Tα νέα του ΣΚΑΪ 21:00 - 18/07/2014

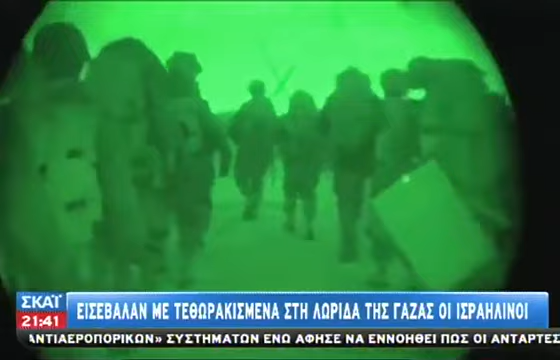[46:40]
Η πρώτη μεγάλη Ισραηλινή χερσαία επιχείρηση Είναι γεγονός Οι Ισραηλινοί στρατιώτες Εισβάλλουν στη λωρίδα Αποστολή τους Η καταστροφή τούνελ Και εκτοξευτήρων ρουκετών της Χαμάς Φωτοβολίδες χρησιμοποιούνται Για καλύτερη ορατότητα
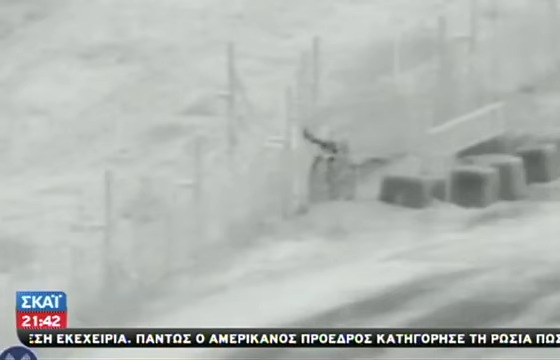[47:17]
Βιντεό του Ισραηλινού στρατού Δείχνει τάνκ Να
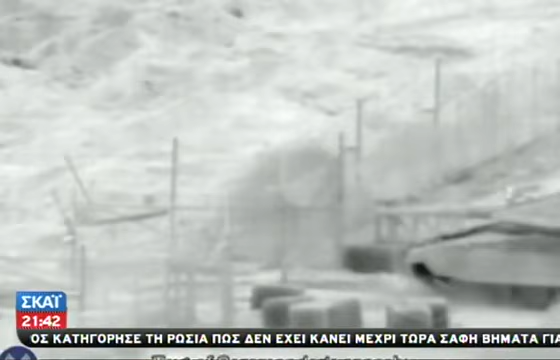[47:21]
περνάει σινοριακό φράχτη Και να εισέρχεται στη λωρίδα της Γάζας Ακολουθούμενο από στρατιώτες
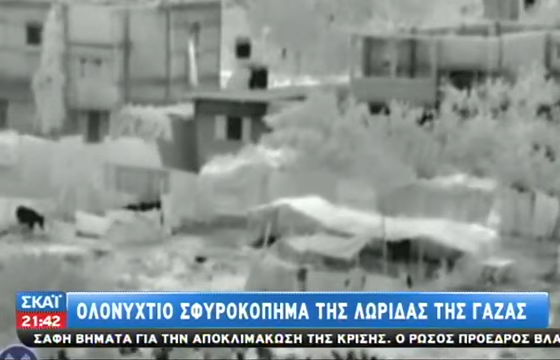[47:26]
Ισραηλινός διοικητής Απευθύνεται μέσω ασυρμάτου στο στράτευμα